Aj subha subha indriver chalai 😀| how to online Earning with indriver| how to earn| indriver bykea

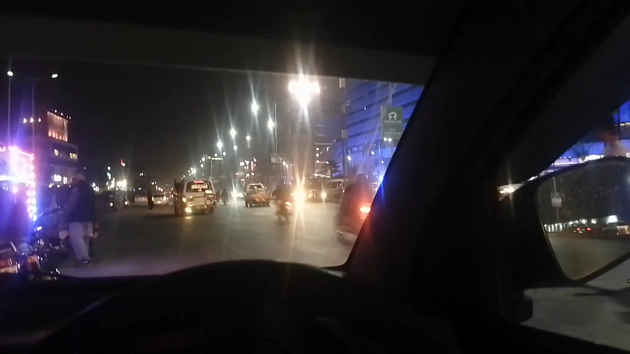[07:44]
کسٹمر کو ڈراؤپ کر دیا تھا وہاں پہ بہریہ فیس فور میں اور ساتھ سوٹھائیس روپے لے لیے تھے اور پھر انہوں نے مجھے بولا کہ ان کی ساتھا ایک اور بندہ تھا اس کو چھوڑنا ٹی چوگ اس کے میں نے ساڑھے پانچ سو روپے لی
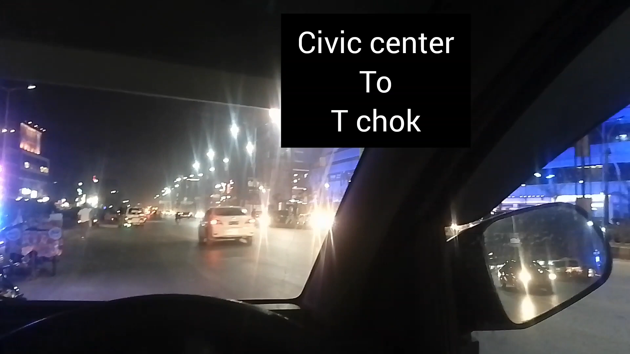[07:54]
آٹھ کلومیٹر گئے اور ابھی میں اس کو ٹی چوگ پہ چھوڑ گئے یہ گیگا مول کے پاس کھڑا ہوں یہ گیگا مول ہے
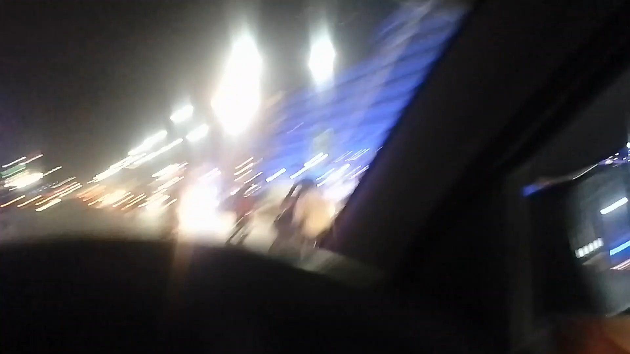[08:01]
تو یہاں پہ کھڑا ہوں اب ایک اور رائٹ لینی ہے بہریہ کی بہریہ فیس ایٹ کی فیس سیون کی تو بس اس کے بعد کام ختم کرتے ہیں
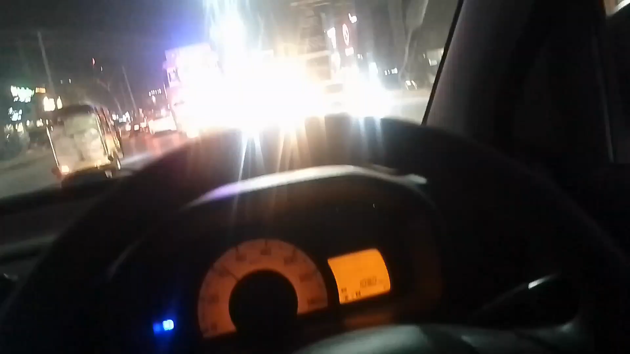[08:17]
یہ گیگا مول سے رائٹ مل گئی ہے یہ آپ چیک کریں پانچ سو روپے کی رائٹ ہے اور اس کو
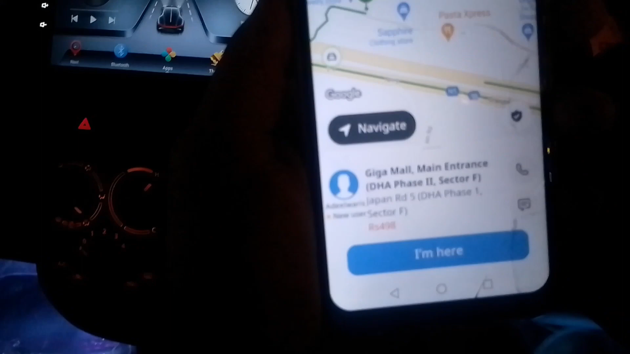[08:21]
ڈی ایچ ای ون ایف سیکٹر میں چھوڑنا ہے جپان
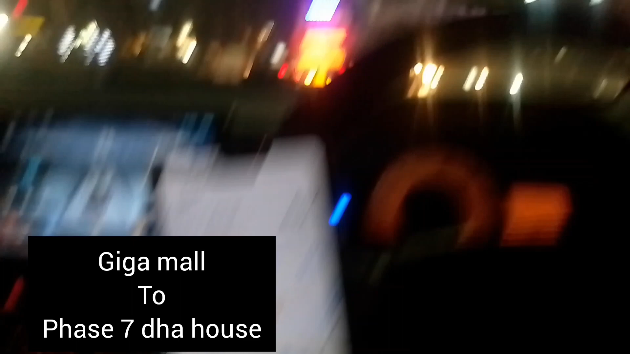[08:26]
روڈ کے پاس ہے تو نو کلومیٹر آٹھ کلومیٹر کی رائٹ ہے تو اس کو ڈراب کر کے میں پھر آپ کو بتاتا ہوں آج کتنی کمائی ہوئی ہے میں نے ڈراب کر دی ہے بہریہ فیس ایٹ میں گیگا سے
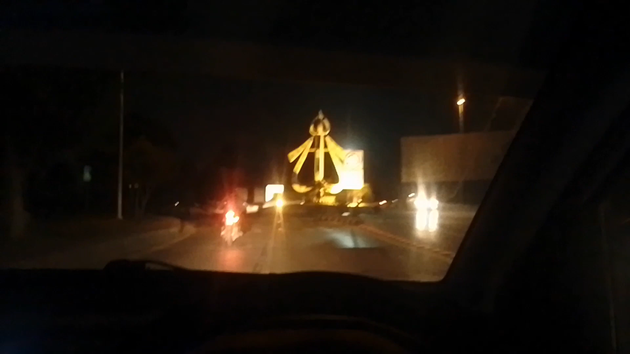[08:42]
فیس ایٹ میں نہیں سوری یہ فیس سیون ہے ٹھیک ہے نی جپان روڈ ہے یہ اللہ والا چوگ ہے اس کے پاس اتا رہا ہے تو یہ آٹھ کلومیٹر تھے پان سو لیے میں ٹھیک ہے اور میں آپ کو بتاتا ہوں کہ آج جو ہے میں نے کتنے